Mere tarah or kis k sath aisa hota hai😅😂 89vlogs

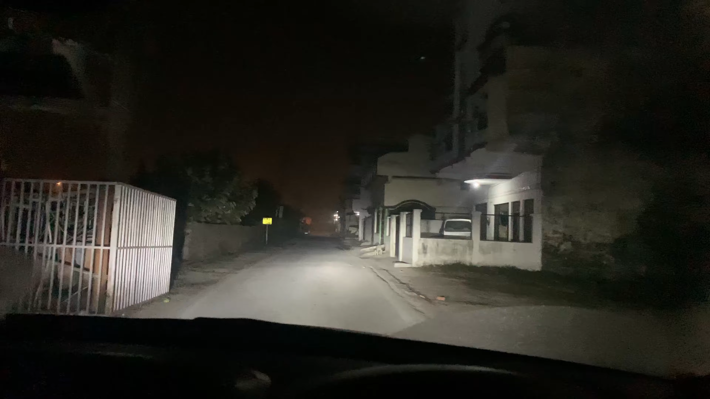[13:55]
तो दोस्तों देख सकते हैं आप यह खंड्रीया रोड है जो मेरी वाली रोड वालालपुर रोड इससे बीचे वाली अम इधर को आ गया हूं यह खंड्रिया रोड यहां से 10 मिटर आगे प्रोडे
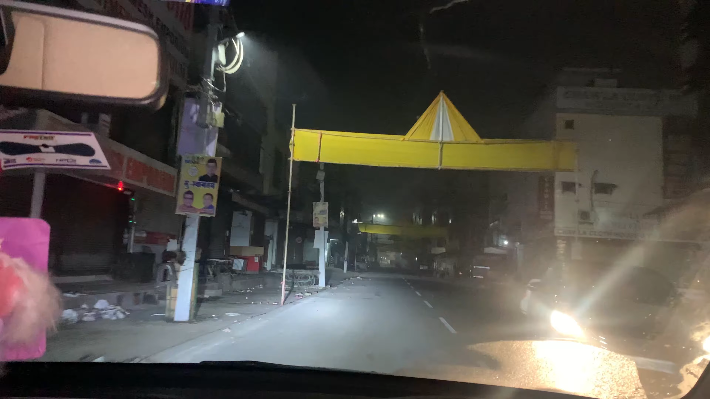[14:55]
मैंने कई पर व्लॉग में दिखाया है, उस टम सजी हुई थी, आज तो बंद है, और ये शौप वाला है, भाई ने लाइट वाइट सब निगाल दी है,
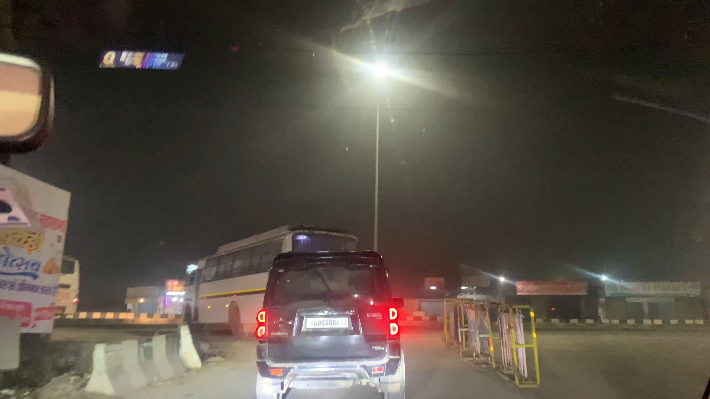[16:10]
तो दोस्तों, अपनोंने महिंद्रा से जो है, यूटन ले लिया है, आप अपने जा रहे हैं, घर की और इसी के साथ जो है, व्लॉग एंड कर रहा हूं, क्योंकि व्लॉग का एंड तो मैं पहले कर चुका था, जैसे कि मैंने आपको बताया था,